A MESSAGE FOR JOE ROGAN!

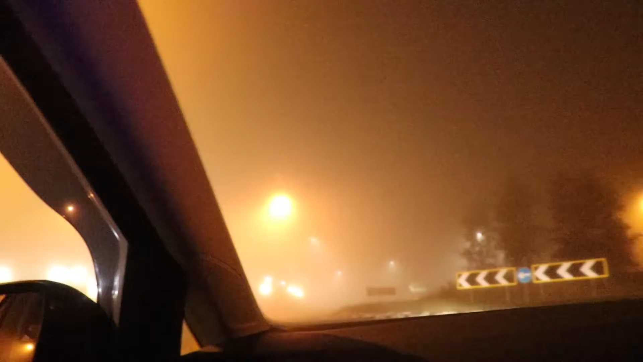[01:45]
I didn't even see the police station Why is it soooo fucking You can't see a thing
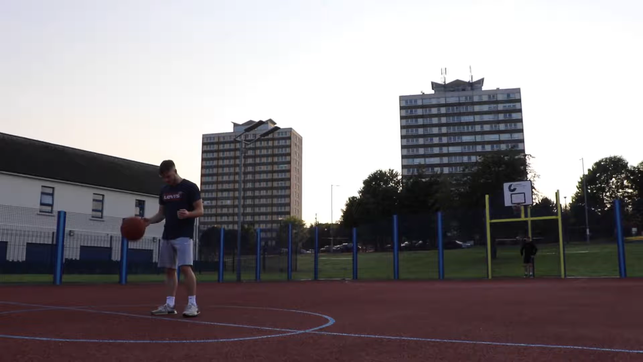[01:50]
What the fuck is it sketchy? It is sketchy There's people!
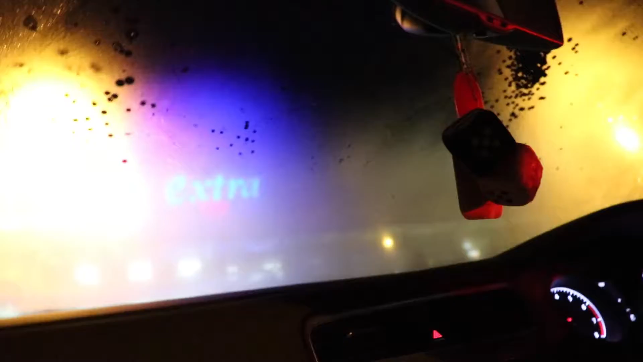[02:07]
Watch the people! Watch the children! Do not hit the children It's not clear Window wiper! Window wiper!